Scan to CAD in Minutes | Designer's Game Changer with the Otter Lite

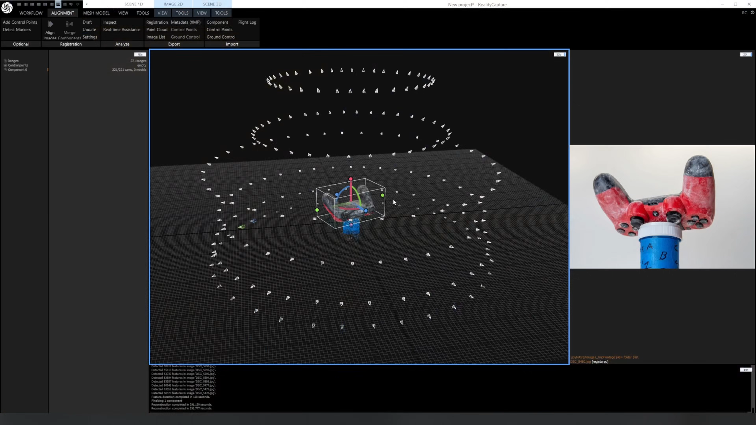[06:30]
I've scanned a PS4 controller using photogrammetry in the past and even though it resulted in a more detailed mesh, the process is much more involved and for most use cases, the extra detail isn't needed.